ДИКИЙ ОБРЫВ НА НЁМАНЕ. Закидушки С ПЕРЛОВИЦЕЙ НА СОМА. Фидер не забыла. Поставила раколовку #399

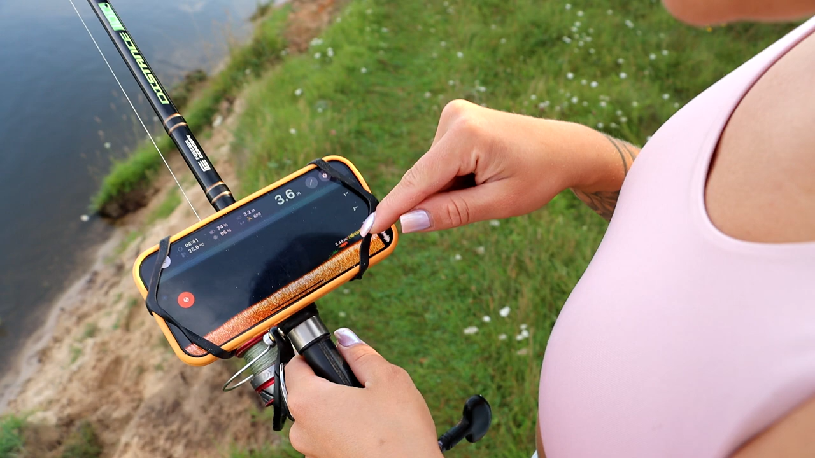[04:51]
Посмотрите, видите? Я не знаю, что это. Но это что-то на дне 100% есть.